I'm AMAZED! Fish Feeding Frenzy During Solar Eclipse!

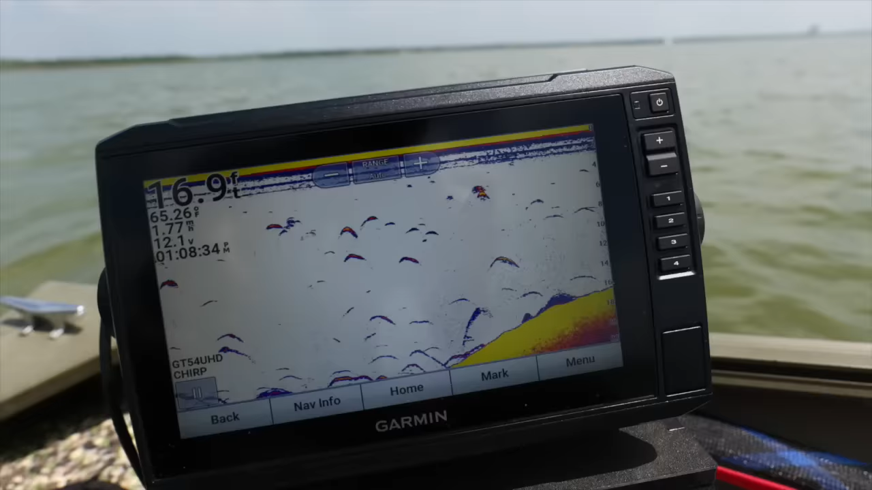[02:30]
On screen: depth 16.9 ft
I'm on a big just main lake ridge. And I think what I'm about to do, just as an experiment, just toss on a crankbait. And I'm just going to troll around here. See if anything will bite it. See if catfish, bass, white bass, whatever. Wants to bite a crankbait. Just running mid-depth crankbait.
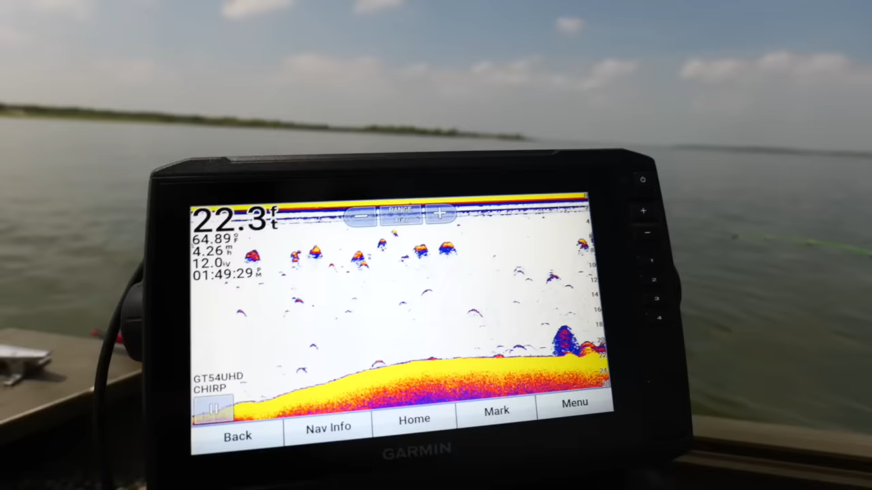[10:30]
On screen: depth 22.3 ft, speed 4.26 mph
Look where the fish are in the water column. They came up.
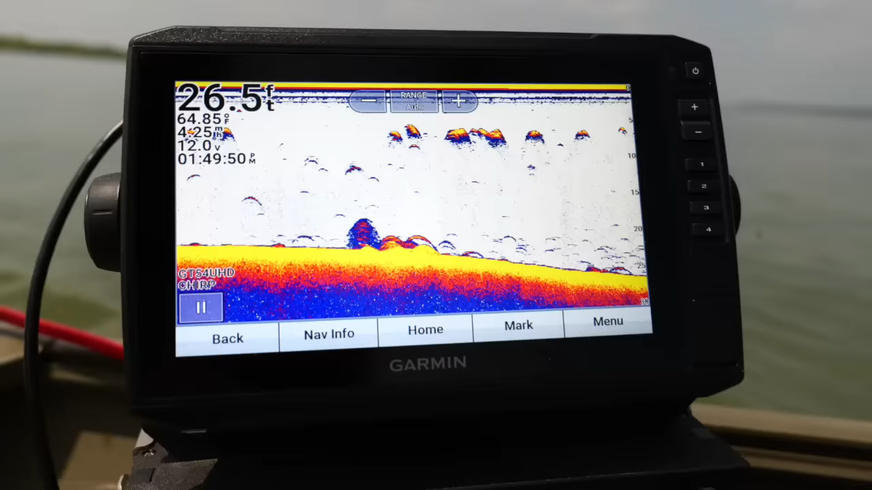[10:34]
On screen: depth 26.5 ft, water 64.85°F
That definitely had an effect on the fish right there. We're going to slurp spoon them, folks. It's time.
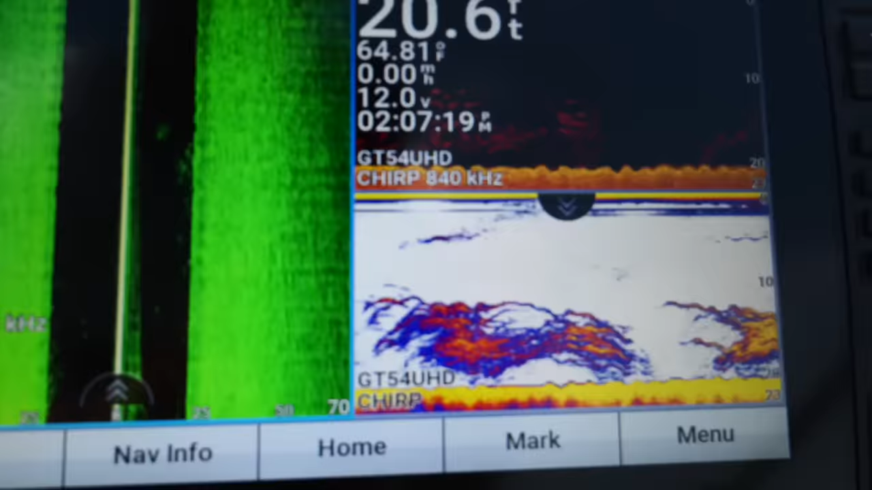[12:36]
On screen: depth 20.6 ft, water 64.81°F
They be out here. Oh, my gosh. These big schools.
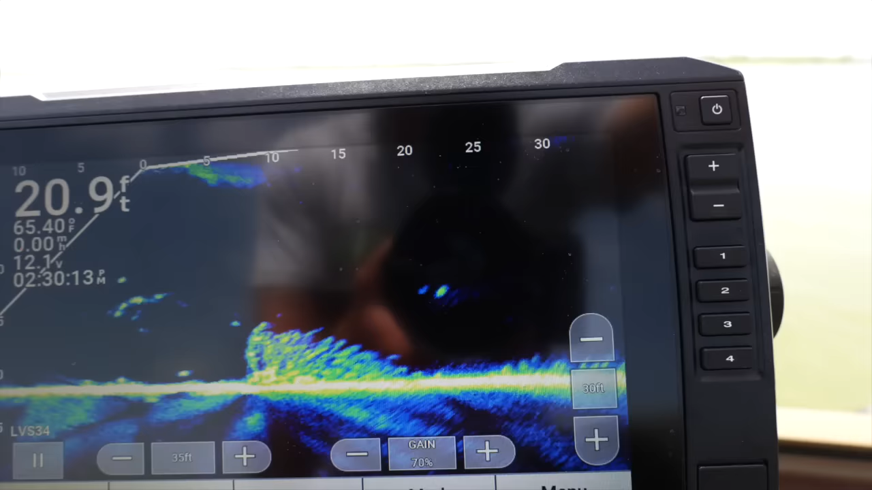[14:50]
On screen: depth 20.9 ft, water 65.40°F
Swirling creatures. Look at that brush.
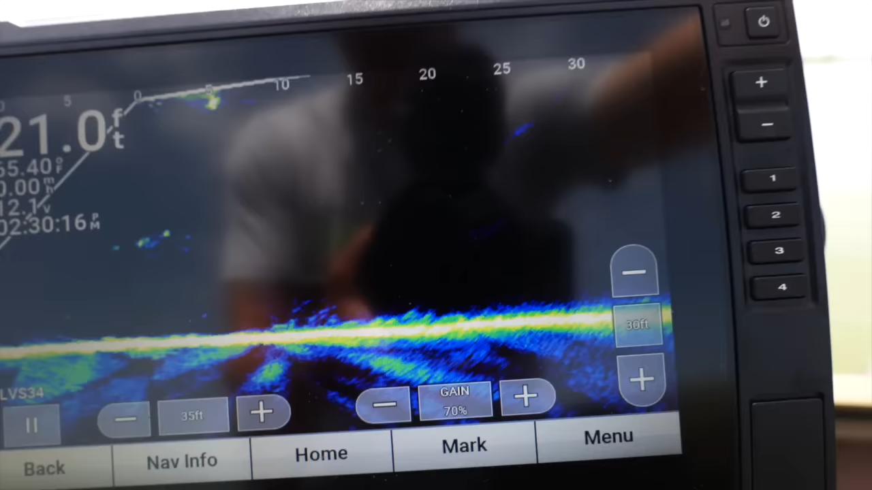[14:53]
On screen: depth 21.0 ft
There's fish in the brush. There's fish just surrounding the brush. Look at these over here. Right under the boat. I'm going to go right into the school.
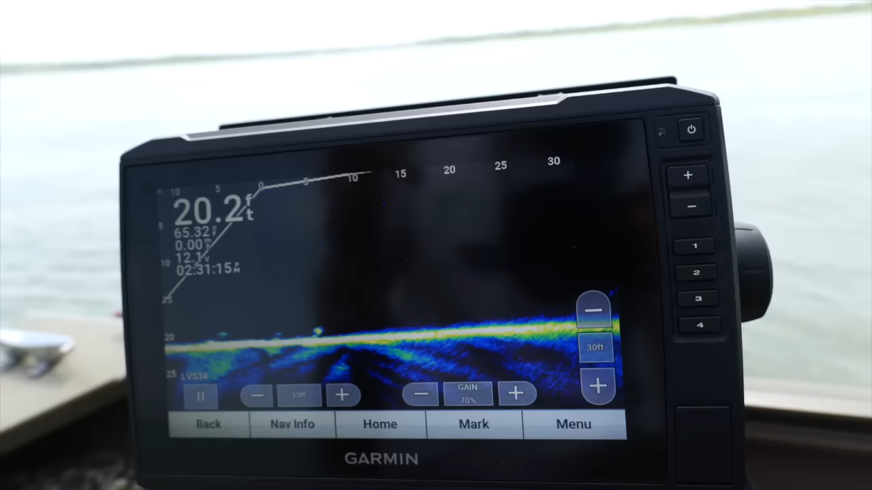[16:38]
On screen: depth 20.2 ft, water 65.32°F
Bumping my spoon. Getting bumped. We're on. We're on. Got one out of the school. Look at them. Look at them. They're all coming. They're coming up. Here they come.
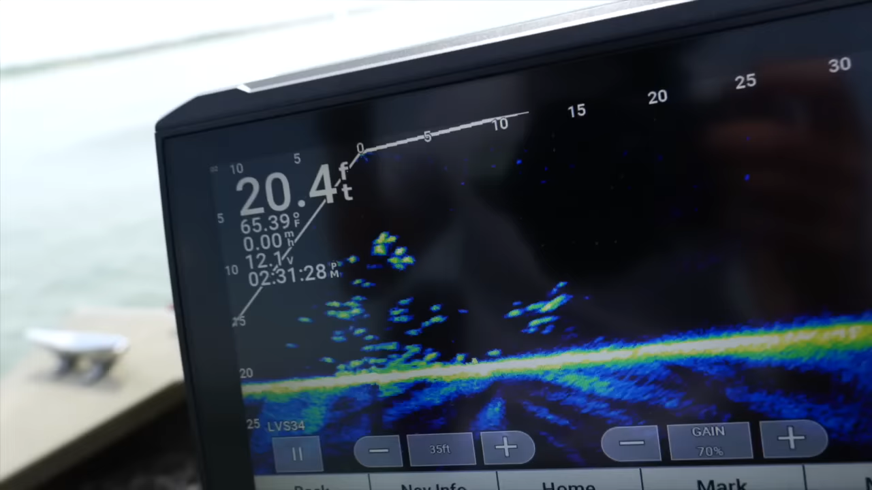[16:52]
On screen: depth 20.4 ft, water 65.39°F
The whole army is coming with them.
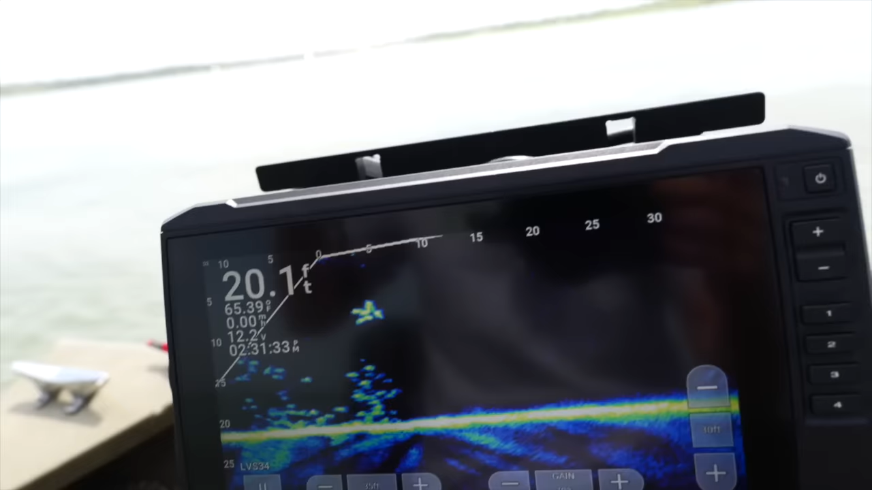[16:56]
On screen: depth 20.1 ft
Oh, there's just more. There's more. I need backup.
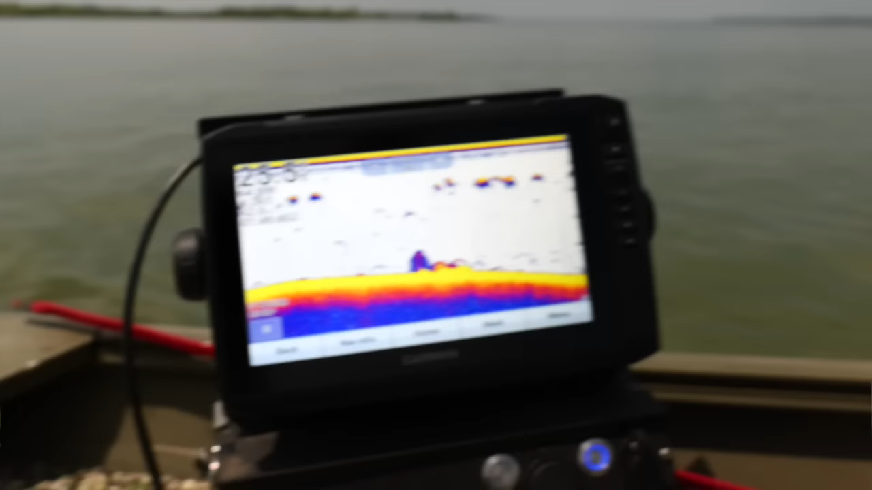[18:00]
Zooplankton following that. Shad following that. Predatory species following that. So you had that whole thing going on.